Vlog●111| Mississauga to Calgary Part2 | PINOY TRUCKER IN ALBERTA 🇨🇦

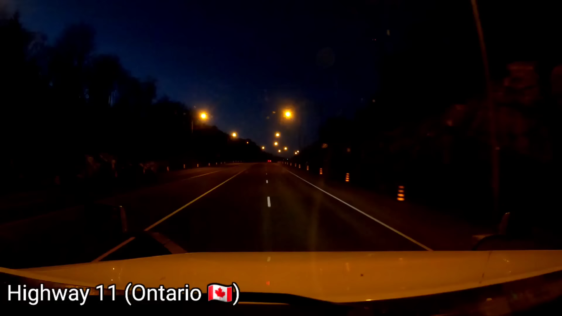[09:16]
Few moments later. Okay guys, nandito kami ngayon sa Highway 11.